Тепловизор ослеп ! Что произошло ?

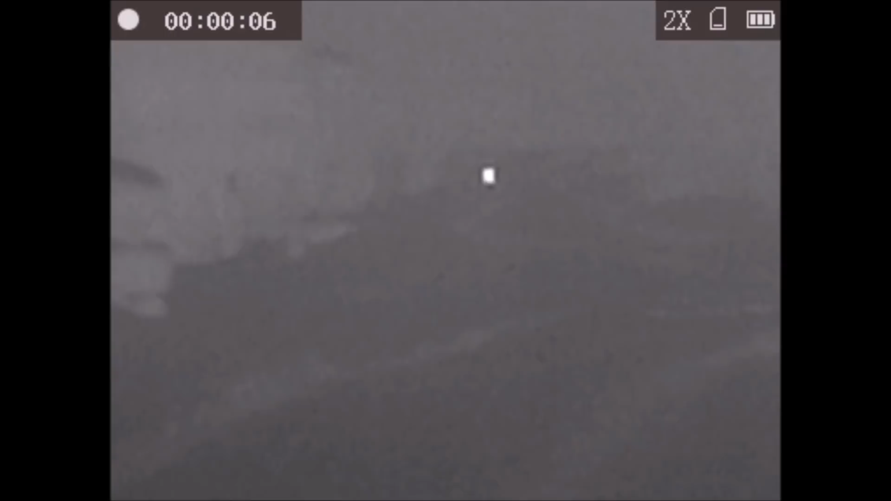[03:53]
В общем, следующее измерение, следующий фотофакт. А вот здесь были наихудшие условия для прибора, на мой взгляд.
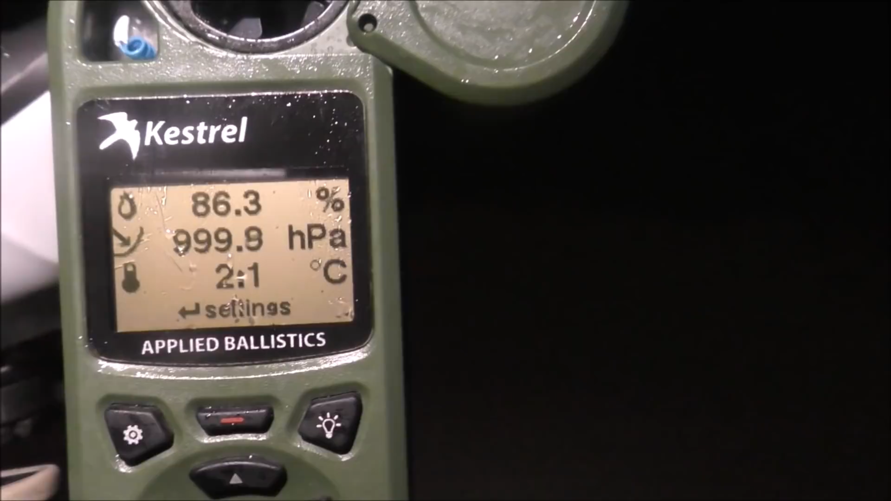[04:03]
Два градуса тепла, дождь, форма объекта не читалась,
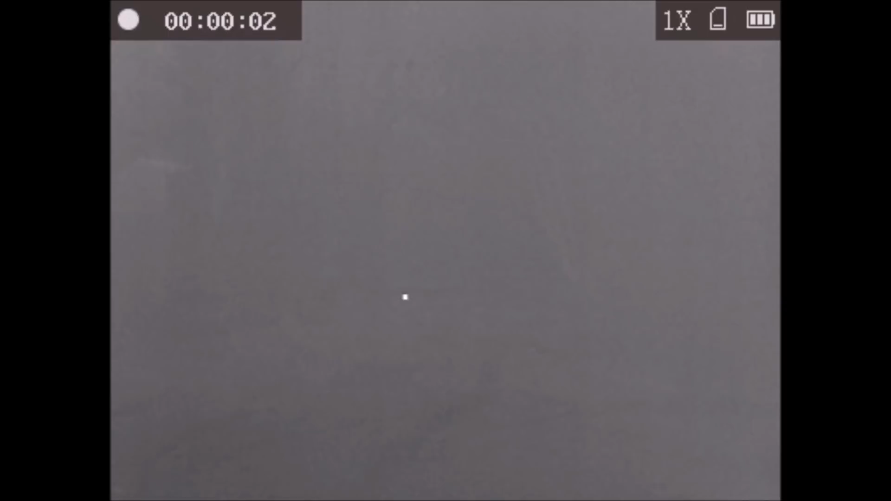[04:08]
детали ландшафта, их вообще не было видно.
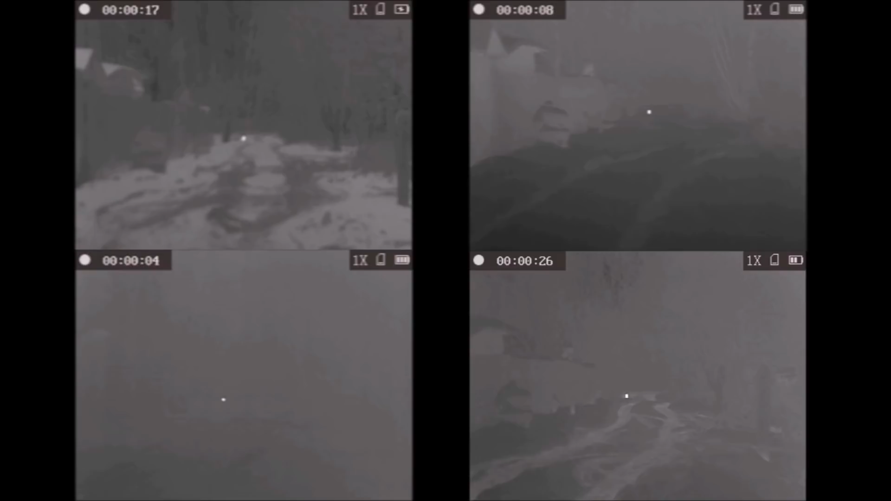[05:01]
Попробую подвести промежуточный итог. Ваш тепловизор может видеть вот так.
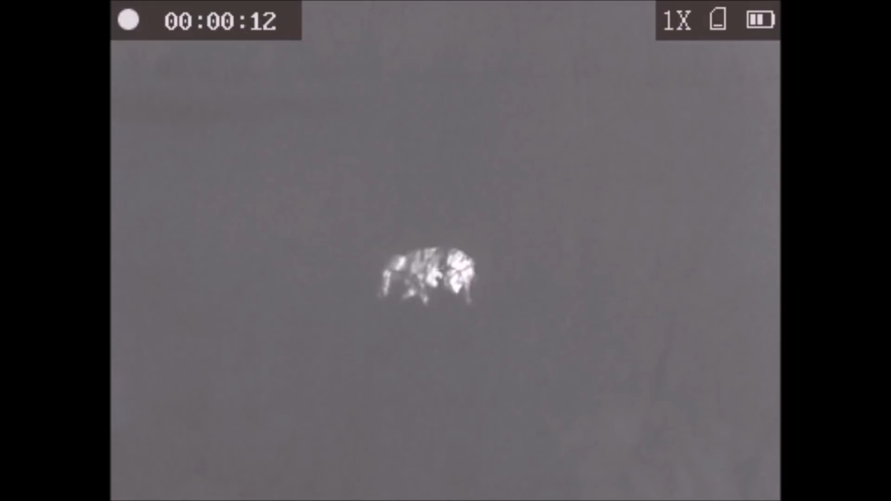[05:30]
На конкретной местности. В определенное время.
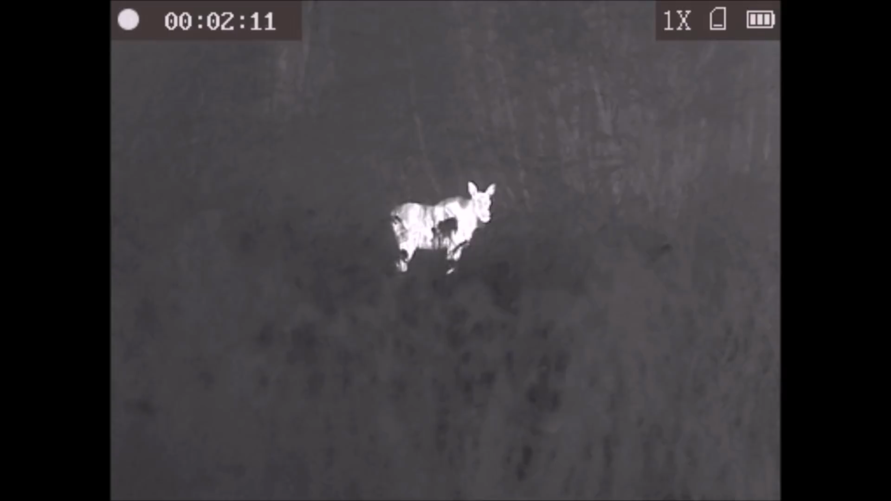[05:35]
А еще он может показывать вот так.
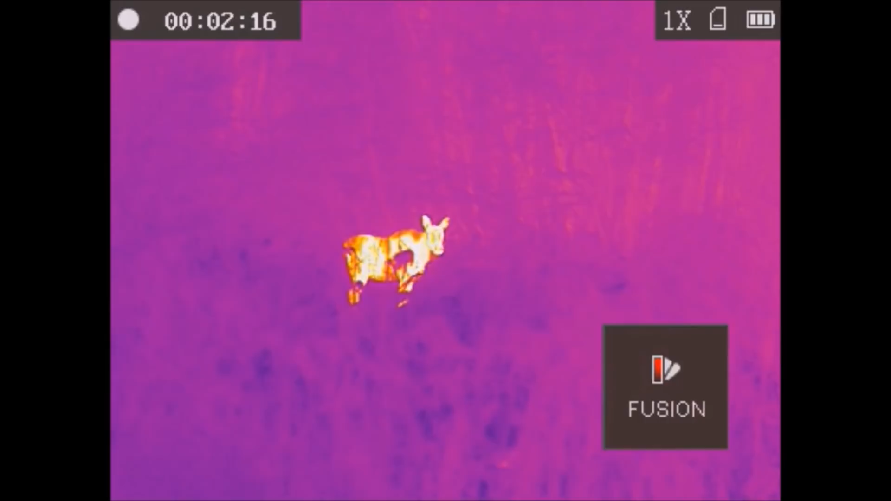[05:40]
Или вот так. И это работа одного и того же прибора,
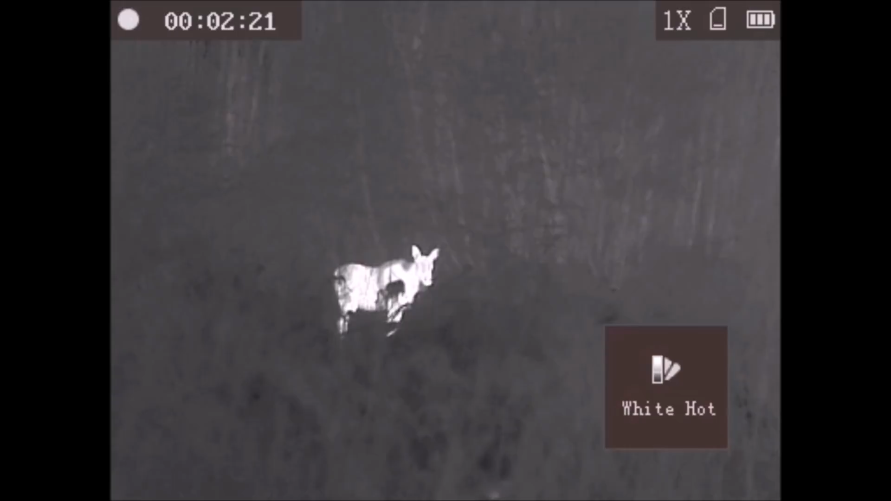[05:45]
но в других, более благоприятных для него условиях.
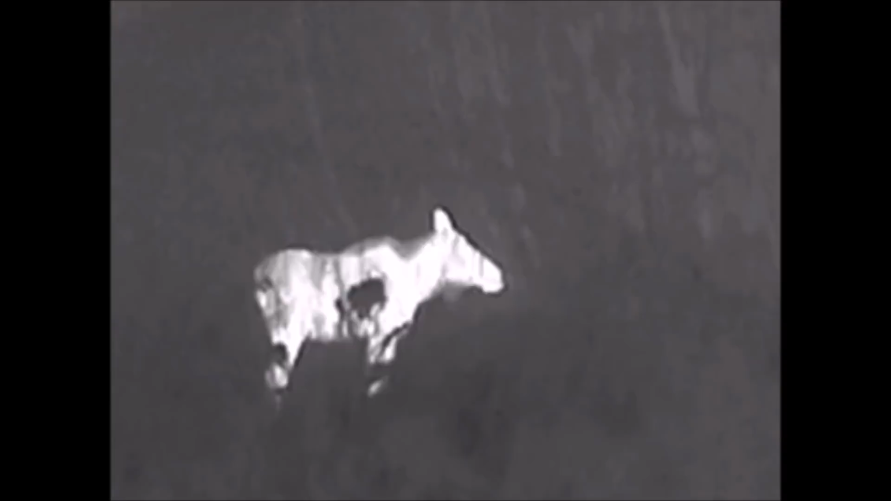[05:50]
Обычно при выборе или покупке тепловизора, вы ориентируетесь на лучшую картинку в окуляре.
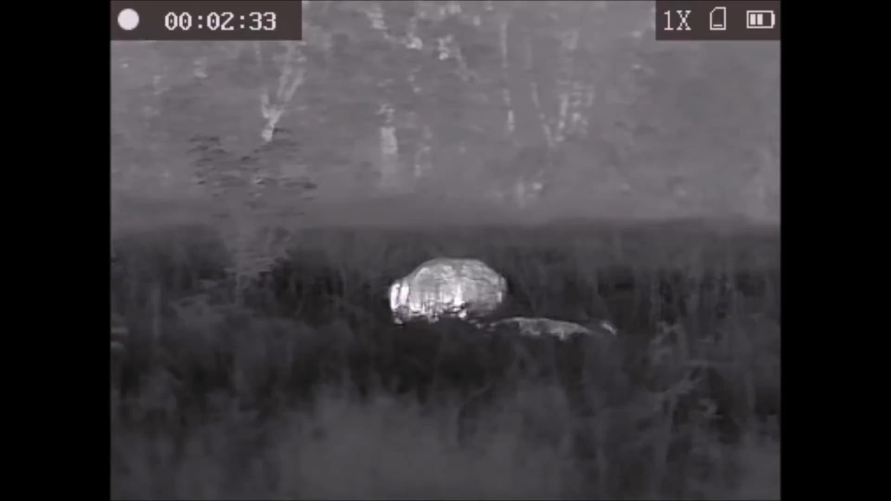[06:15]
Чтобы картинка всегда была одна и та же. Она всегда разная.
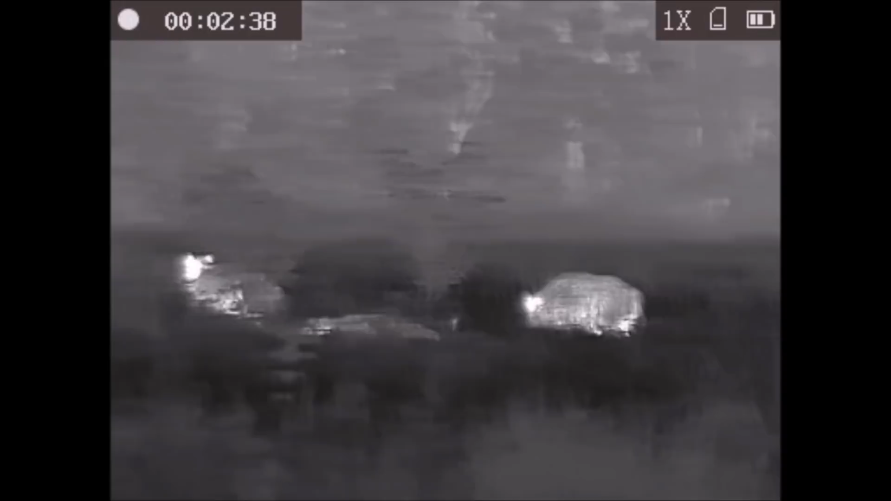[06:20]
Но это никаким образом не умаляет достоинств подобных приборов.
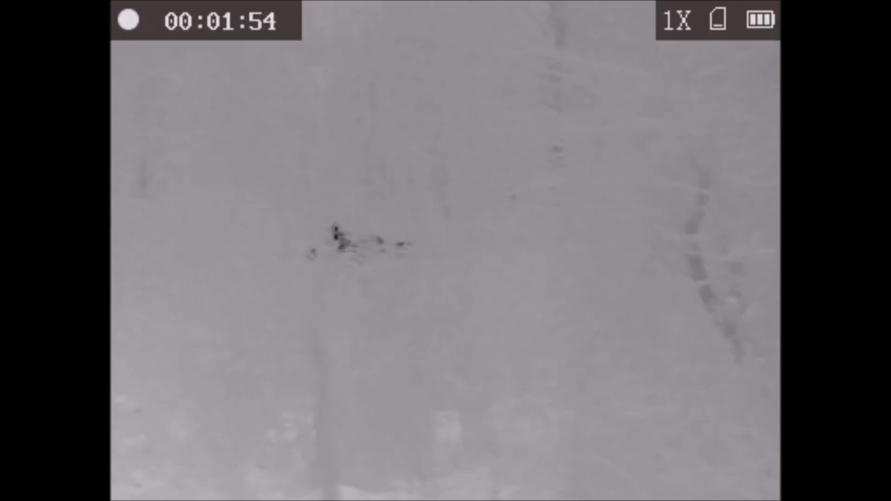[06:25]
Вы обнаружите объект 99 случаев из 100.
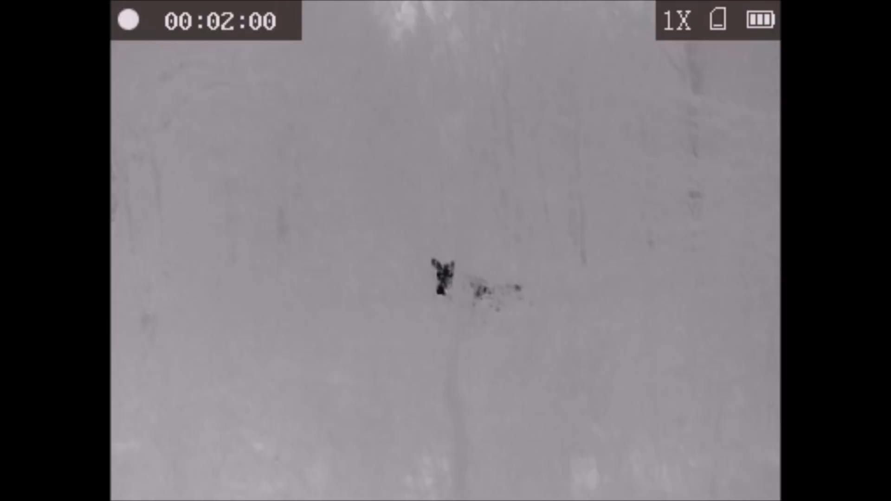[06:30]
Один случай оставим, когда вы забыли включить прибор. А далее все зависит от вас.